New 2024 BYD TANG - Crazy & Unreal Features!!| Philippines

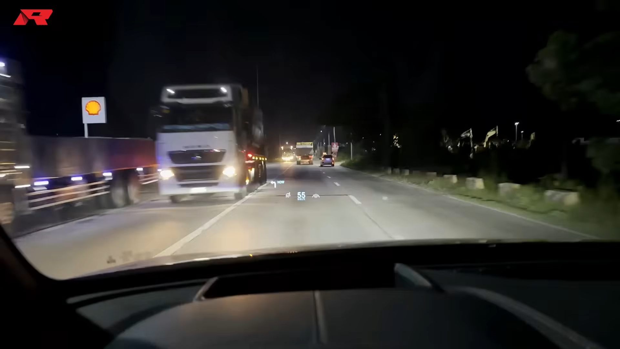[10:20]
Next up kasuabe, hindi makakumpleto ang ating intense na advanced technology dito kung wala tayong high definition display sa ating driver cockpit.
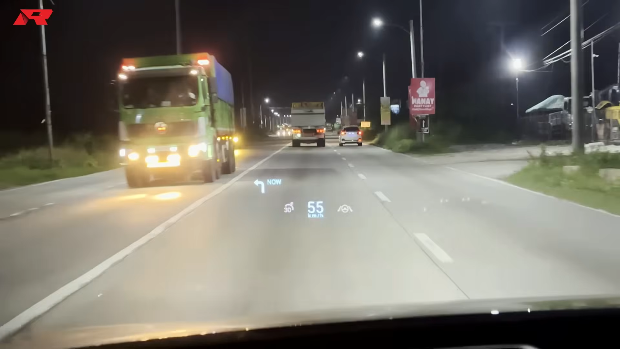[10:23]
Ngayon, very common na yung pwede natin usug yung height and brightness.